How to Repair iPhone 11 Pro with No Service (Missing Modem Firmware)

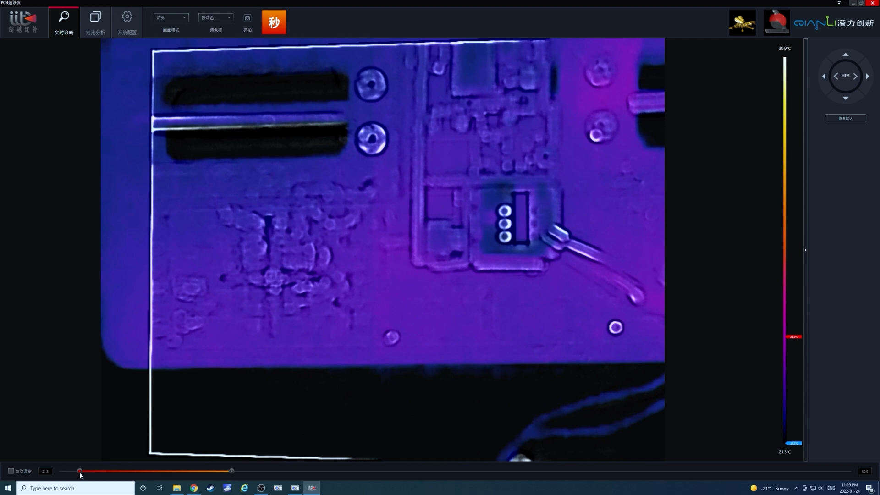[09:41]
Still got nothing lining up. All right, so now that we changed the settings on the thermal view, we actually see the intermediate frequency. I see it looks like it's getting hot.